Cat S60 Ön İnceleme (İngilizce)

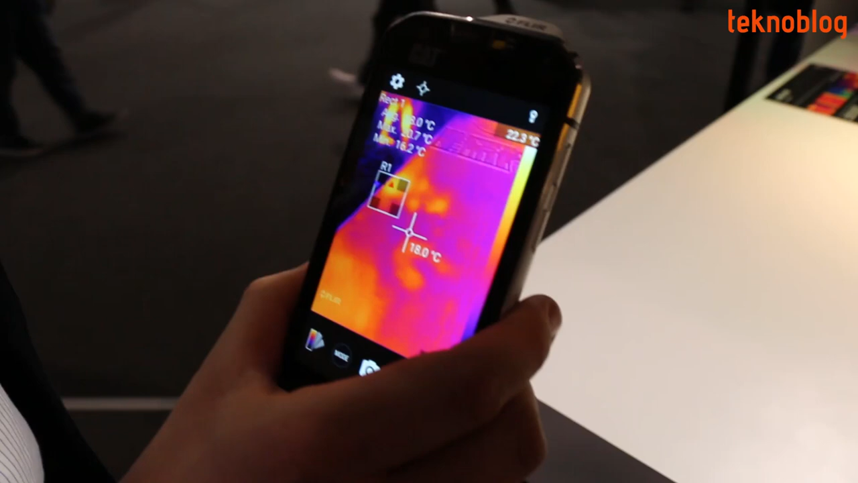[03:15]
On screen: spot 18.0°C
So we're excited to see where people will use this.
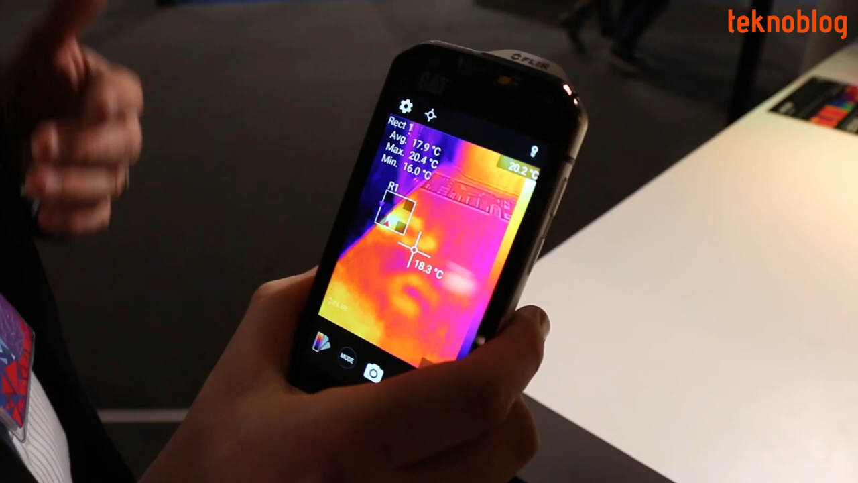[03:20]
On screen: spot 18.3°C, max 20.4°C, min 16.0°C, scale top 20.2°C
And it's the world's first example of this technology being brought into a smartphone that brings extra convenience and a fantastic piece of technology in the house.